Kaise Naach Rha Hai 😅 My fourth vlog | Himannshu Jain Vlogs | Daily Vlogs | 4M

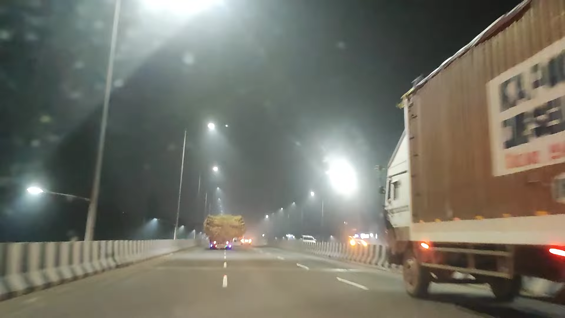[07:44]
वहाँ पर तो बैठे बैठे टाइम का बिल्कुल लिटरली पता नहीं चला कि कितने बज गए हैं। इतना मज़ा आ रहा था, इन्जॉय कर रहे थे वहाँ पर। गुरुजी ने बहुत सारी ढेर सारी ब्लेसिंग्स दी। बाहर देखो कितनी फॉग पड़ रही है, कैमरे में शायद नहीं दिखेगी आपको लेकिन बहुत ज़्यादा फॉग है।